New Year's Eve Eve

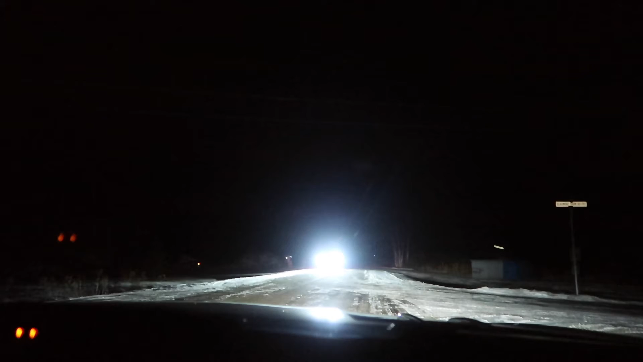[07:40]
All right, it's probably him. Yeah. Is it? Okay, hold on. We're on the pursuit. Oh, here it is.
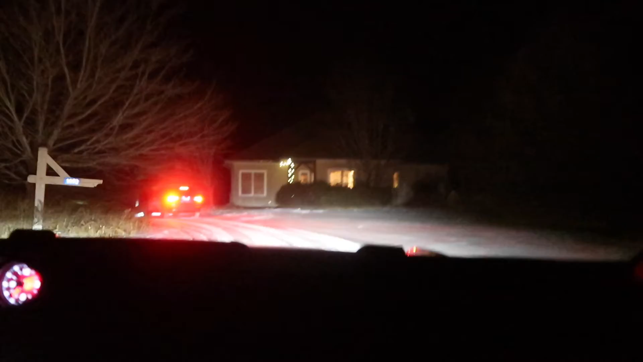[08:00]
Weird. All right, we have just arrived at the cottage and it is huge and beautiful.